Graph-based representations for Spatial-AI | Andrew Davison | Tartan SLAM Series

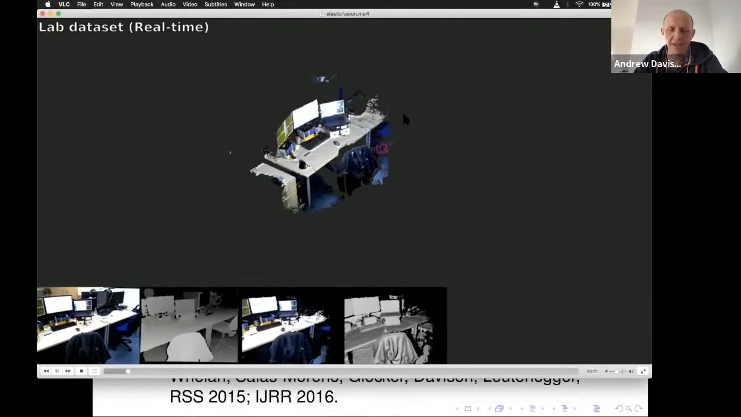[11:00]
So this is using the 3D representation of, of circles, which means it's the scene is made up of millions of tiny little oriented,
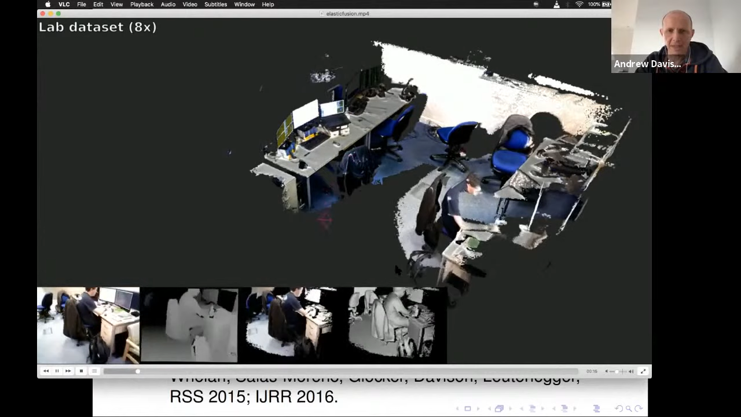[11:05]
uh, discs. Uh, and then we are doing real time camera tracking against that map as we build it. That's what makes it a SLAM system.
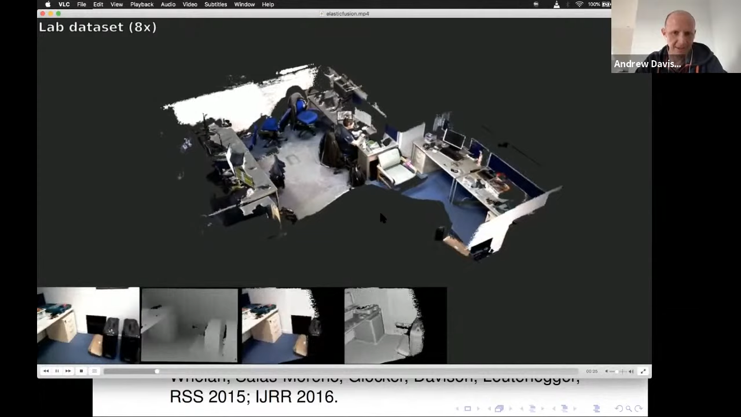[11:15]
So here we've got input of both our RGB and depth and the particular,
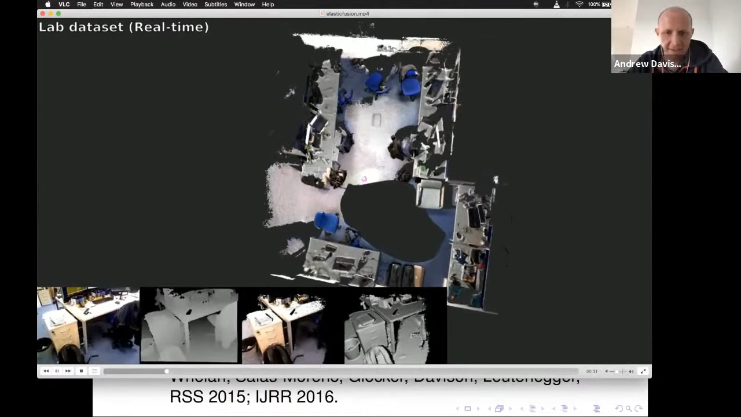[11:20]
uh, aspect of, of, uh,
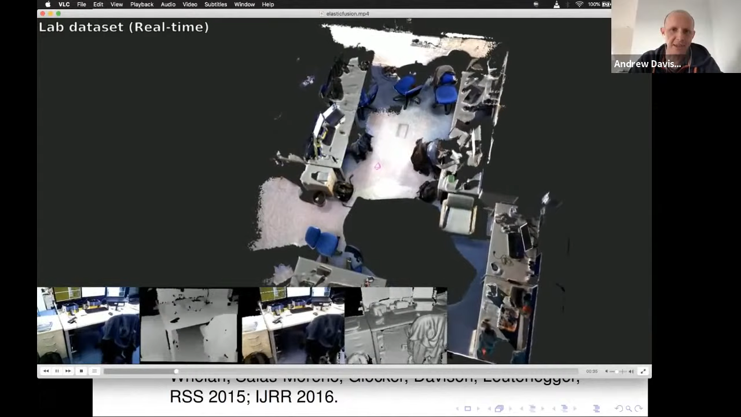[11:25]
elastic fusion is that it was able to do loop closure, which, which connect fusion wasn't able to do.
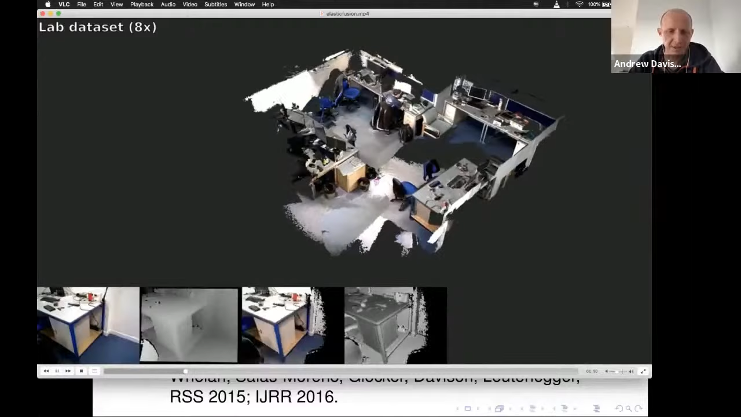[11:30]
So you'll see that every so often you get these rather big corrections happening to the map.
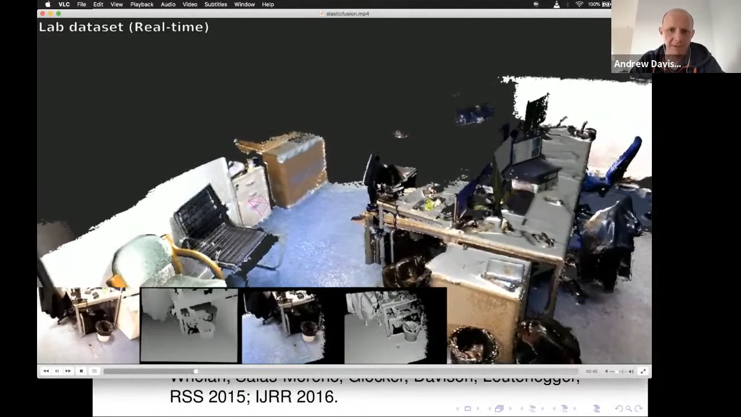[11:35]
When you come around and re-observe something that you last saw a while ago and realized that things aren't quite aligned,
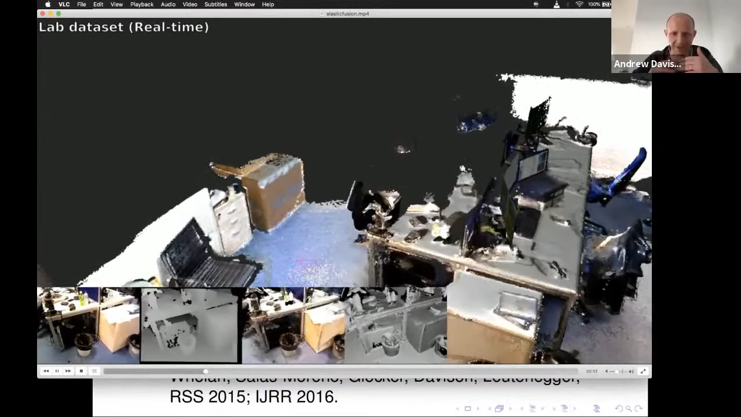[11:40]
we have a mechanism to, to fix that by, by kind of optimizing, uh, uh, a deformation graph.
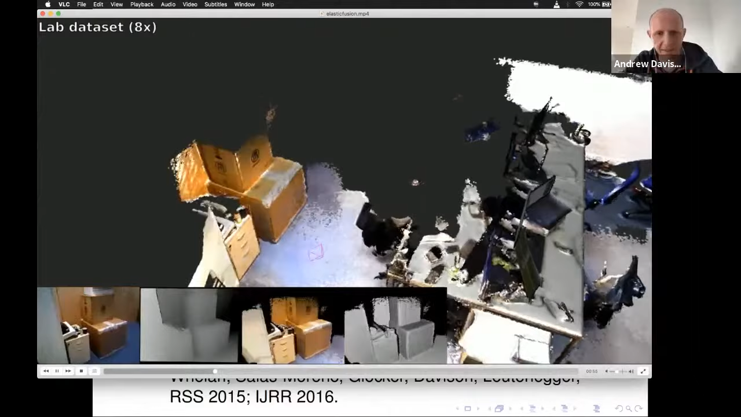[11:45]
So this is now capturing really nice detailed,
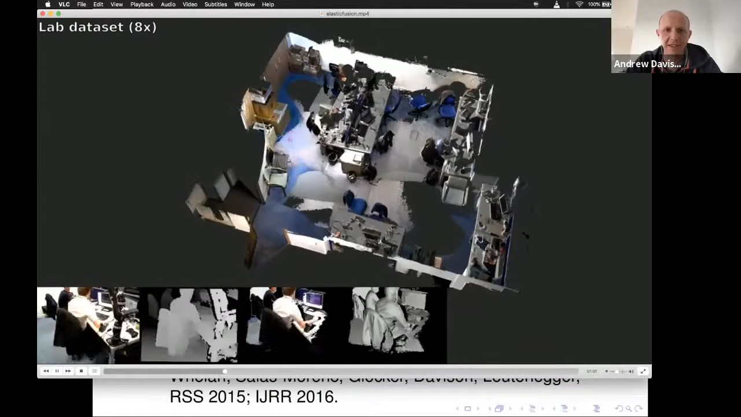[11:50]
uh, geometry in, in this scene, but this is still just, uh, geometry.
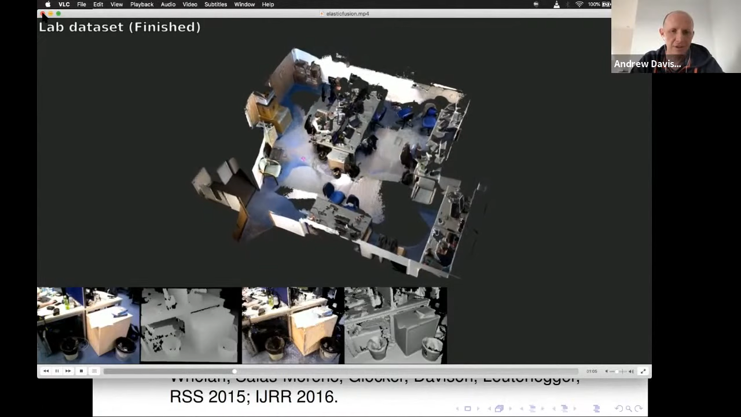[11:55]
So therefore the next step is to think about semantics and trying to give a meaning to, to a scene, uh, reconstruction like that.
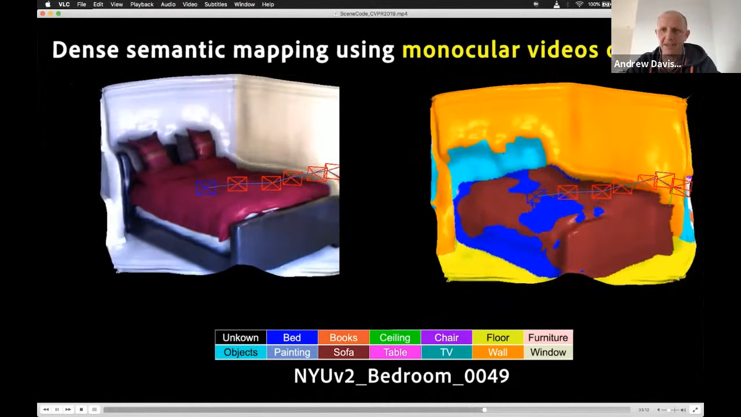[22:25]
slam system that produces, you know, maybe slightly low resolution type of reconstructions and, and, but with very sort of coherent, uh, labels.
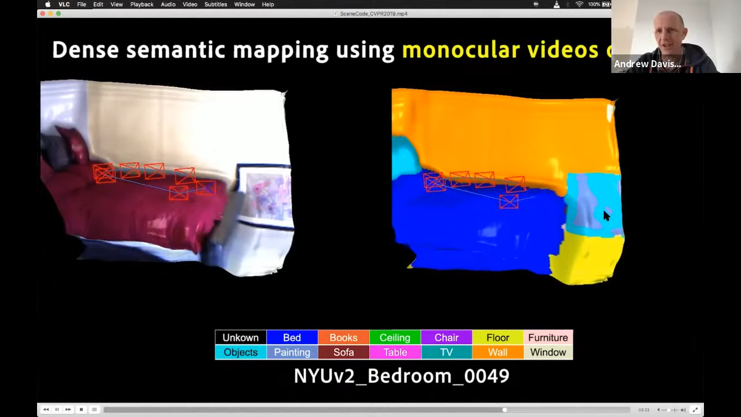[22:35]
And so actually I think this is a very useful type of representation for a robot, which has this sort of compression,
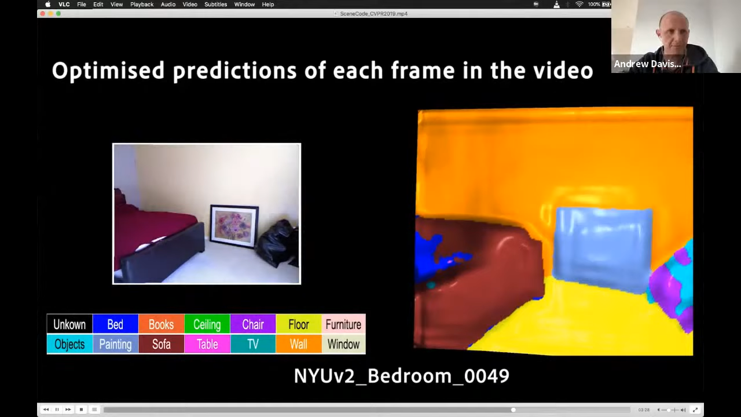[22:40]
uh, bit built into it.
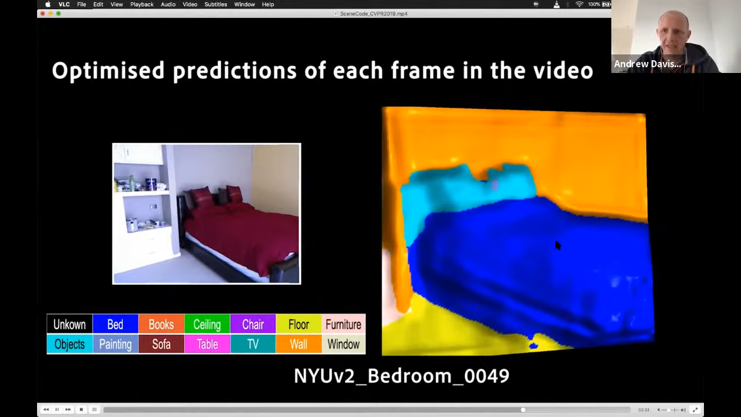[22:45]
Um, uh, yeah. So, so in fact, if you're interested in playing around with those sorts of ideas,